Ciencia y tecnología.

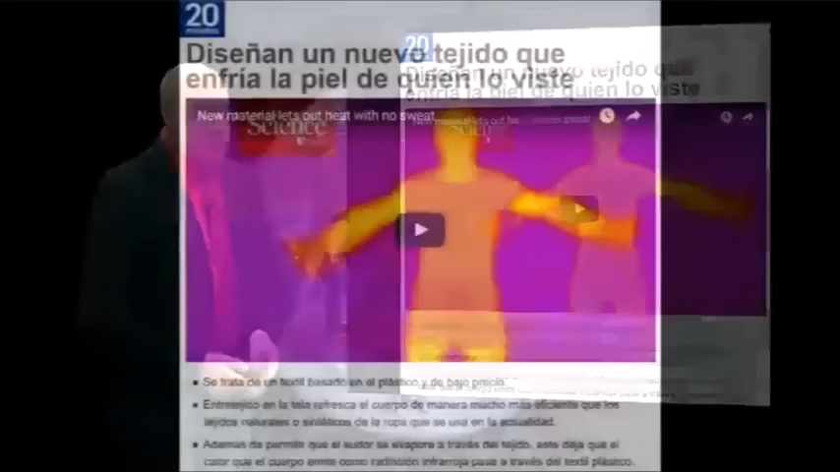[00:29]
Se trata de un textil basado en el plástico y de bajo precio. Entre tejido en la tela refresca el cuerpo de manera mucho más eficiente que los tejidos naturales o sintéticos de la ropa que se usa en la actualidad. Además de permitir que el sudor se evapore a través del tejido,
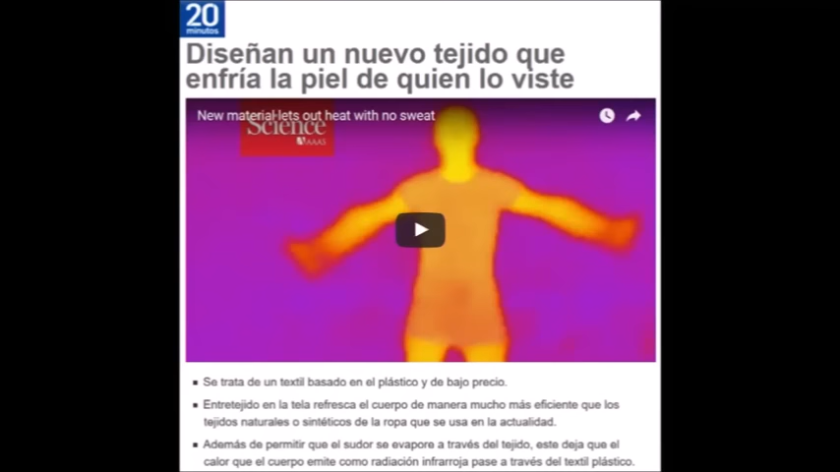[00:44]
este deja que el calor que el cuerpo emite como radiación infrarroja pase a través del textil plástico.